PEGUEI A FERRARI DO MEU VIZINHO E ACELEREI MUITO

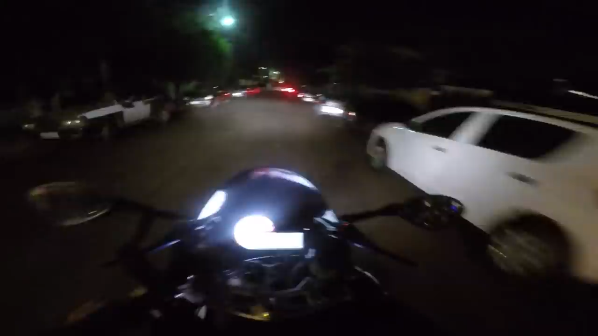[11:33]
Cê é doido? Na passadinha aqui na porta da balada agora, só pra nós certificar. Mas, mano, parece que a cidade tá meio fraca hoje, tá ligado? Vamos ver. Aqui não tá, não.